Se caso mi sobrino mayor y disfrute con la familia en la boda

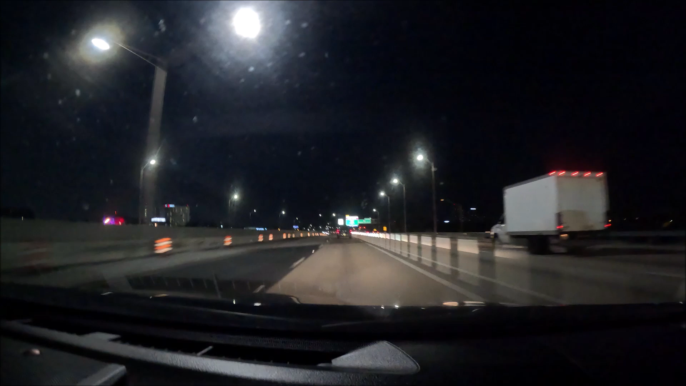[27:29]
Ya estamos acá regresando de la boda de Christopher, el sobrino. Vamos por la 95 Norte. Miren cómo está acá a esta hora del sábado,
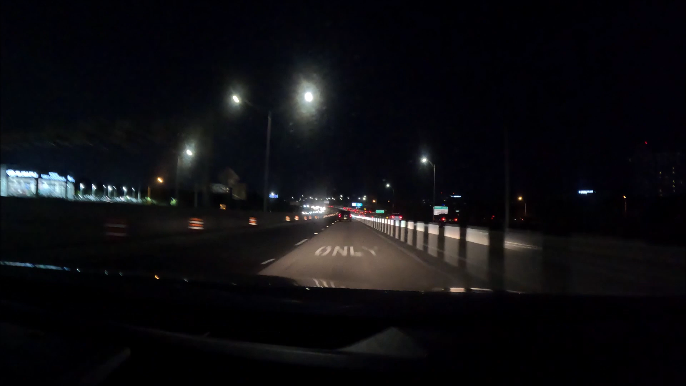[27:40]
7:30 de la noche. 95 Norte. Gracias a Dios por aquí no hay tanto tráfico.